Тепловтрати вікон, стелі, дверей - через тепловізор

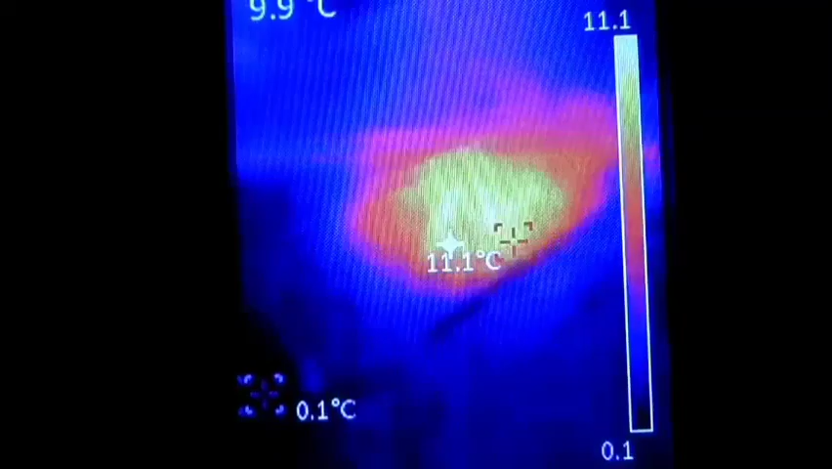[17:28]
On screen: max 11.1°C, min 0.1°C
Ну треба буде тут ще тирси насипати. Просто тирсочки насипати. Отак от. Засипати.
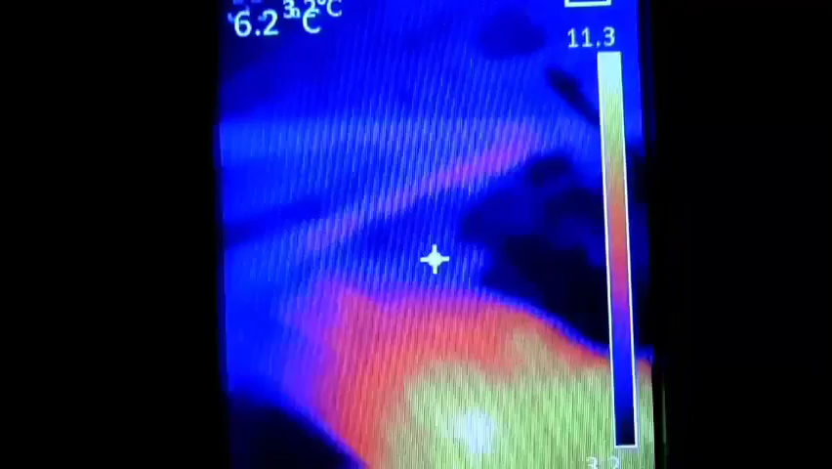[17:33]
А. Та я потім займуся. Щось не думав.
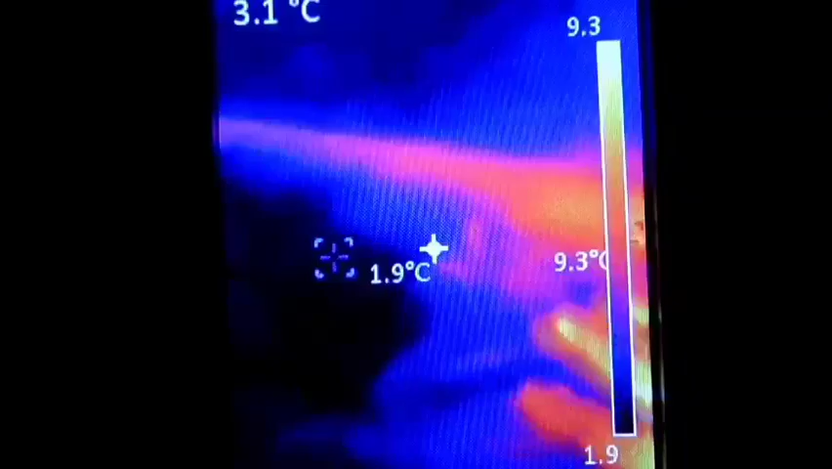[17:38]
Що тут воно. Якось таке місто дивне. Що тут з бойлера виходить тепло.
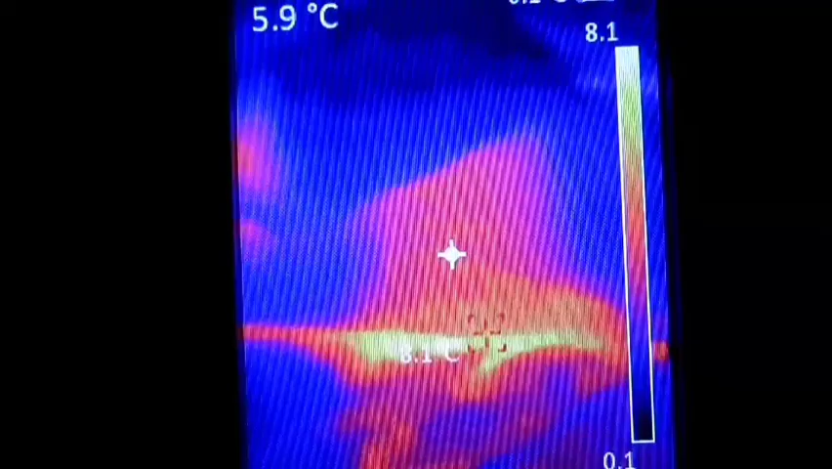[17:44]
On screen: spot 5.9°C
Странно. Тут і уголок цей на якому воно кріпиться. Той бойлер висить. Він бачите весь такий.
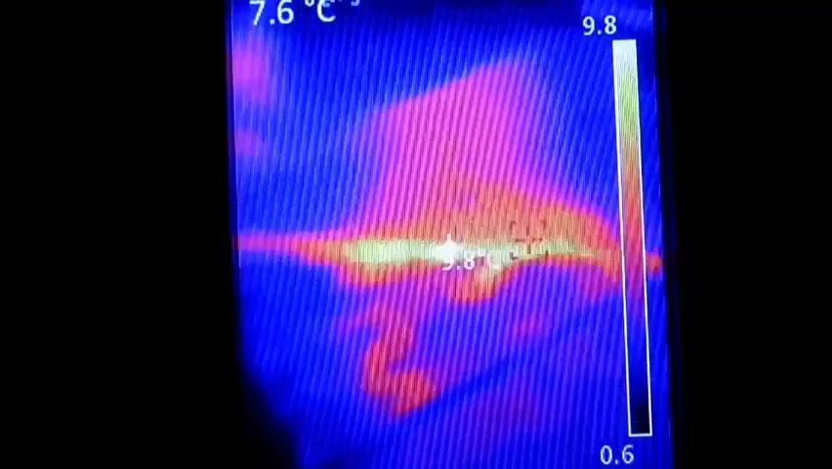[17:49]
On screen: spot 7.6°C
Трохи теплий. Ну не сильно там. 6-8-10 градусів.
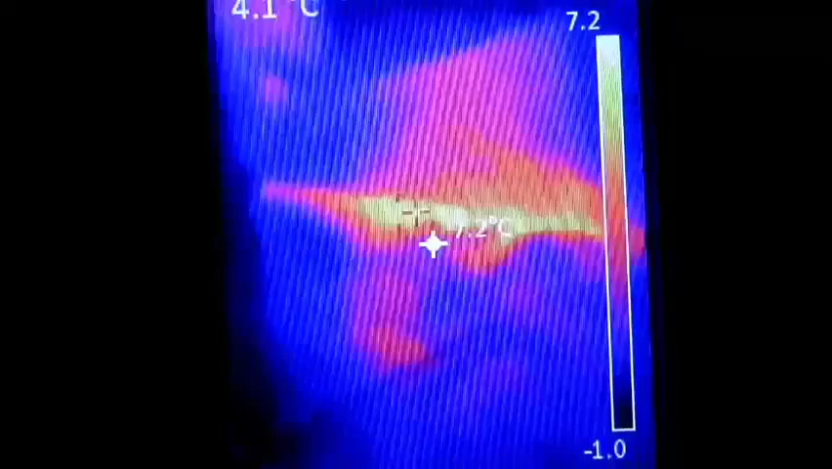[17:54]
Але все ж таки. А так то. Тирса рулить. Як ви бачите. Ось я ходжу. О. Ніяких тепловтрат нема. Все нормально. Тут поверхня.
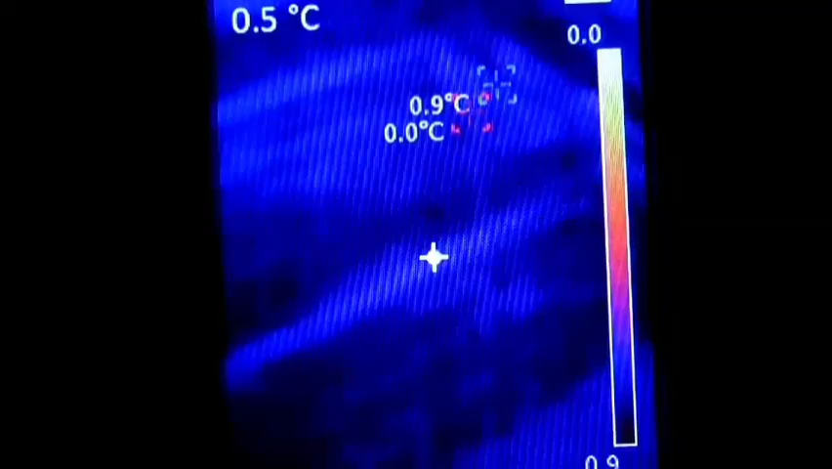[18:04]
Холодна. Ну. Там якась різниця. Може декілька то труба. Декілька градусів є. От. Але так. Щоб різниці великої нема.
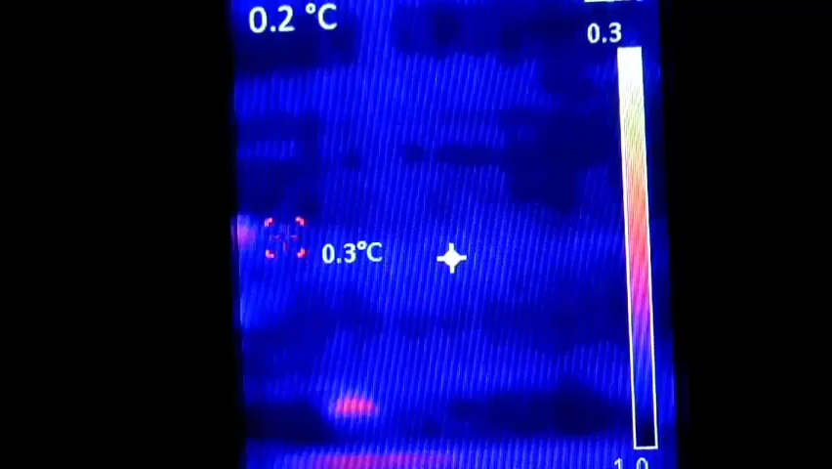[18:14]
Все тут в принципі. Тирса холодненька. Не видно.
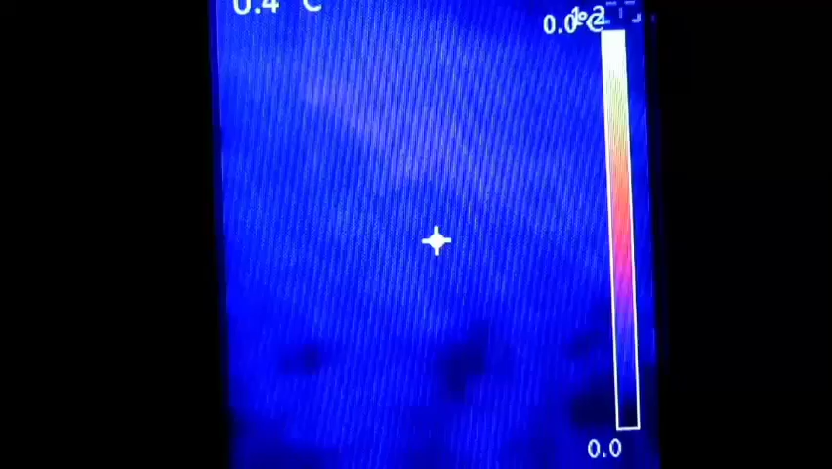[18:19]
Щоб якісь були тепловтрати через тирсу. Калібровка. А. То люк.